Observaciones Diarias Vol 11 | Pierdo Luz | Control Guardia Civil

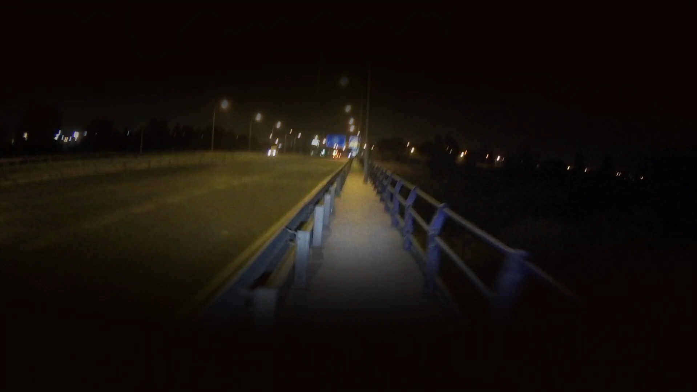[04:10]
No, tengo un ser humano que viene andando por ahí. Vamos a ver qué tal. ¿Viene o va? Creo que viene, ¿no? Sí. Ya. Todo tranquilo. ¿Qué será? ¿Pero dónde viene este caminando?
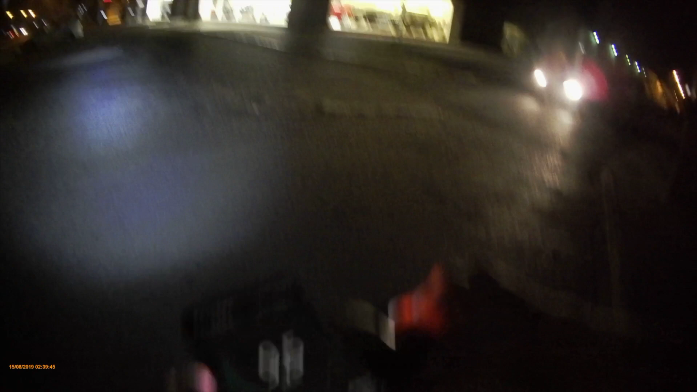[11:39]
No me quiero parecer yo acá saltando. No es normal que venga un coche por ahí. Y si yo vengo como un loco, pego el salto ahí tal y cual, pues eso es lo que te puede pasar un día. Que coincida.